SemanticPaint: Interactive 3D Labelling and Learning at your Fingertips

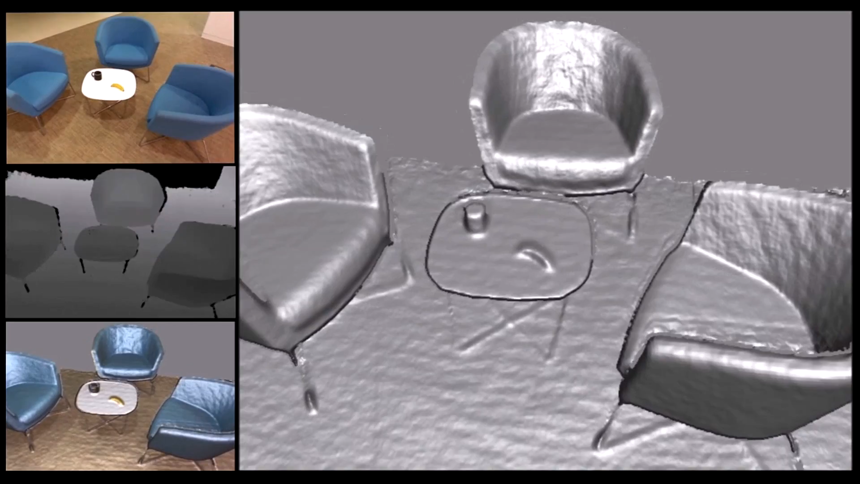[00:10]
They can instantaneously start scanning a dense 3D model of their environment.
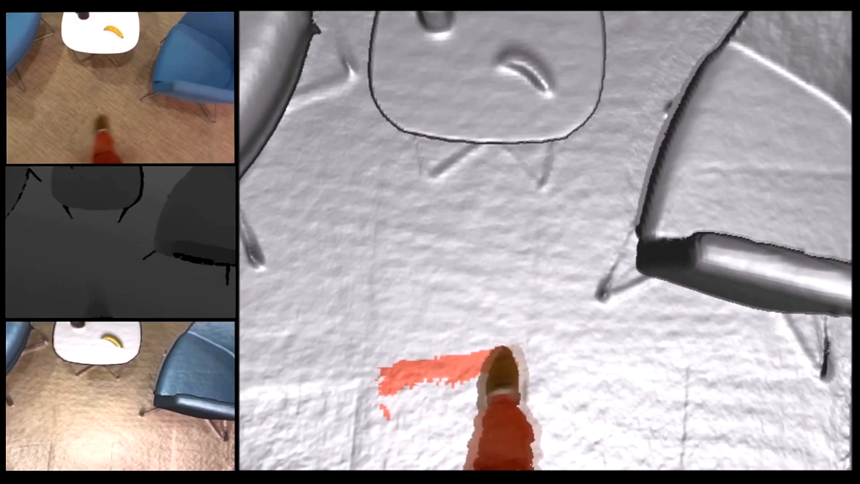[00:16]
Now we see a user simply touching a surface, issuing a voice command, label floor,
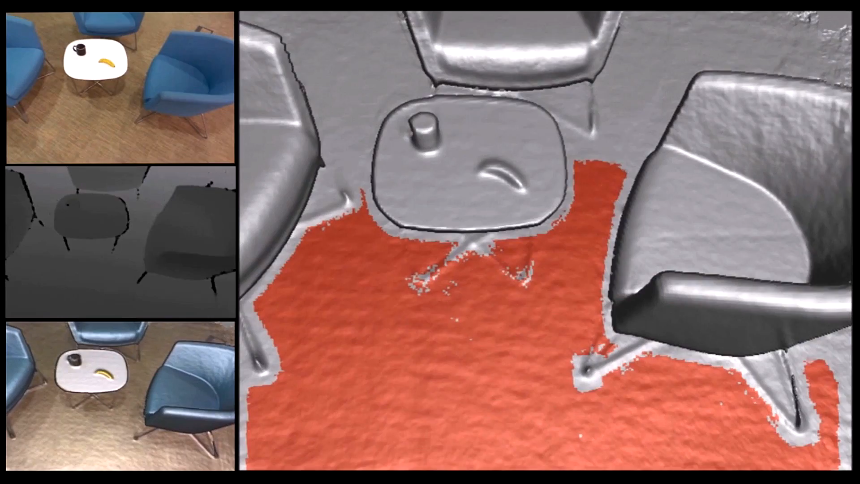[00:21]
to interactively segment and label the surface or object in question.
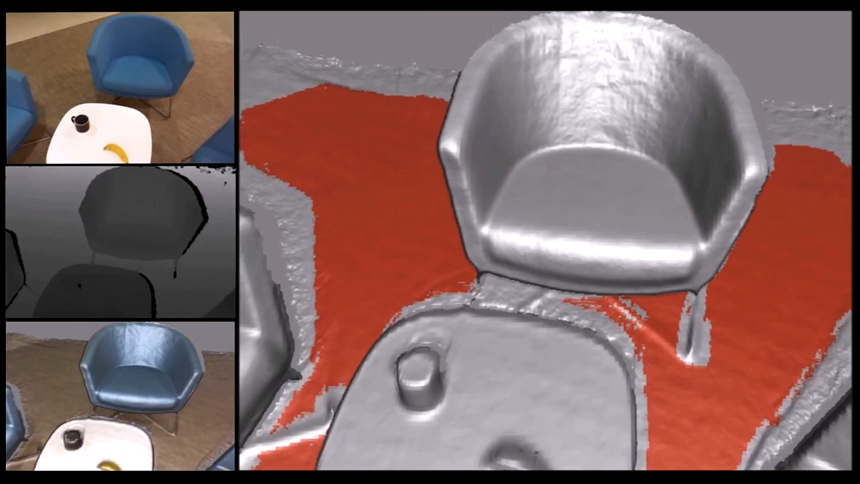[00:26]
Now let's label a chair, just by touching it and saying label chair.
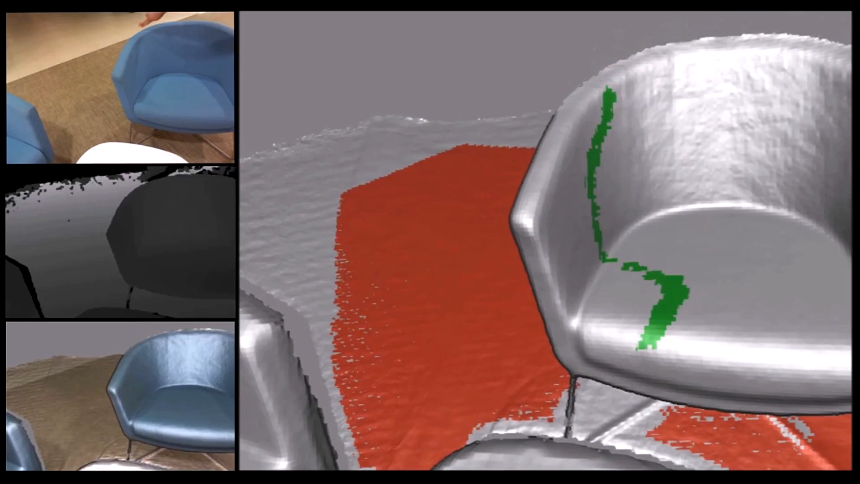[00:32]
Notice how the label propagates across the surface in question, allowing interactive segmentation of the 3D model during acquisition.
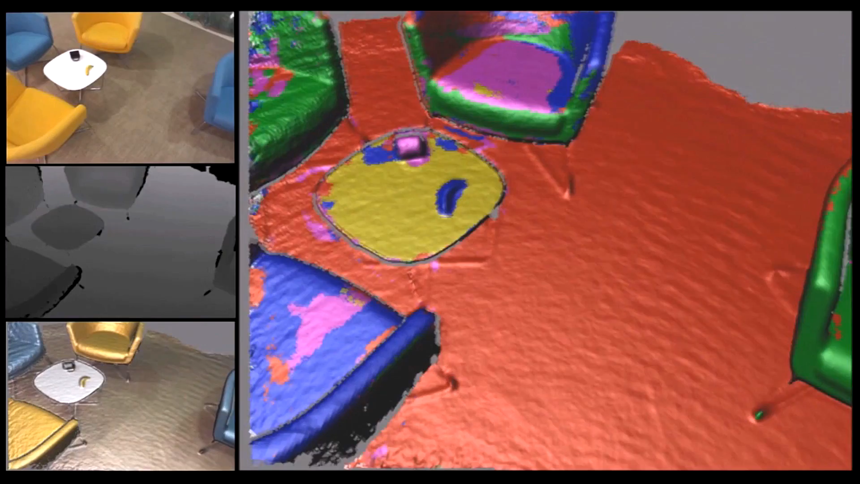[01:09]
Note how labels become refined over time.
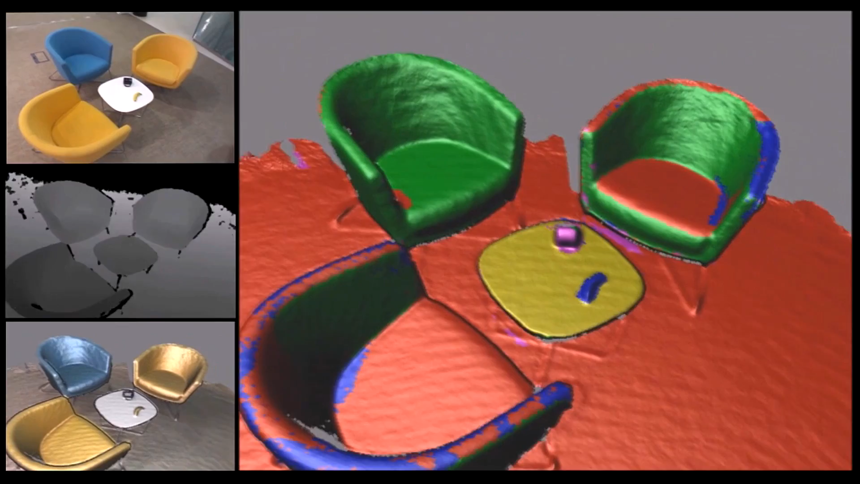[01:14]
Notice how these yellow chairs have somewhat confused our recognition engine. However, because our system is fully interactive, we can easily correct these recognition errors.
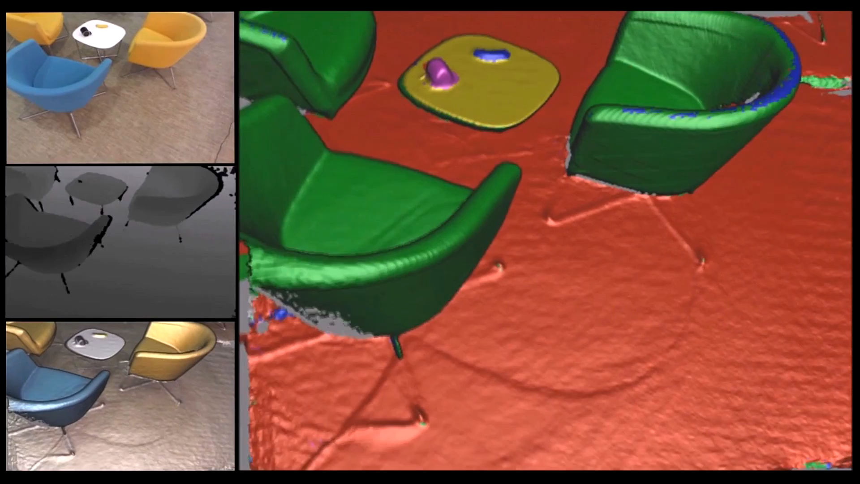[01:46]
It also allows for 3D recognition that is tailored or personalized for the user's environments and objects of preference.